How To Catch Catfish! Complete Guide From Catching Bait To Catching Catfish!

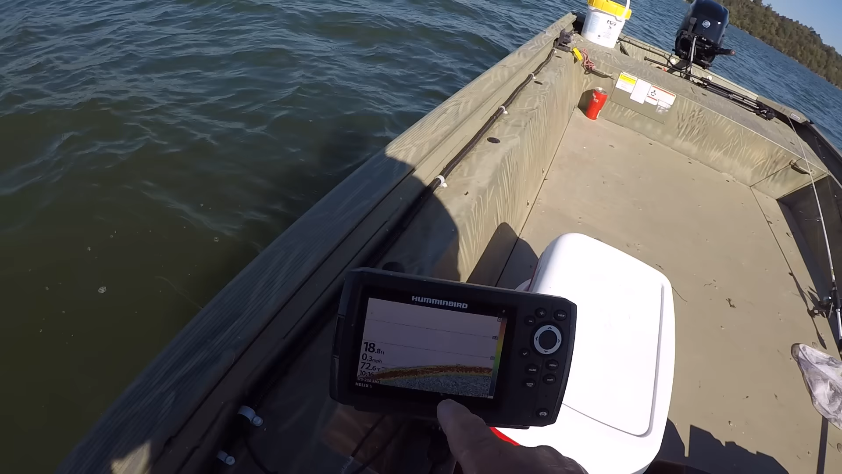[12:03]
And now we're coming up into 18, 19 feet of water. All right, now this is where I'm looking for shad. Right on the edge of this creek channel and up onto the flat a little bit.
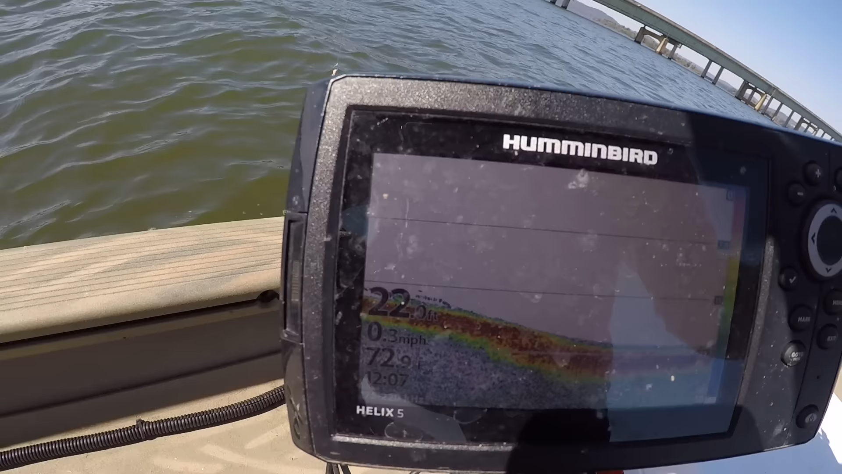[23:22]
On screen: speed 0.3 mph
Can y'all see that? My screen's dirty. Okay. So we'll just pitch it out there. I'm going to let it hit the bottom.
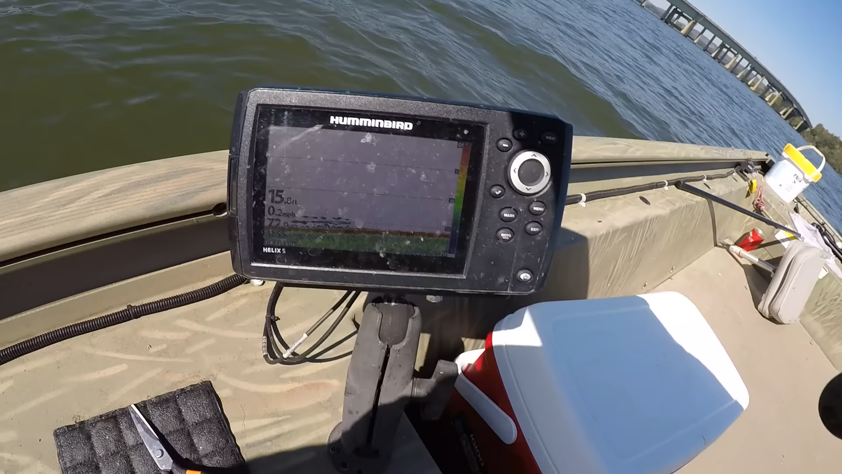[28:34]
On screen: speed 0.2 mph
In 15 feet of water, that's what I'm looking for. And I'm rock throwing distance away from the creek right now, creek channel. But when I come through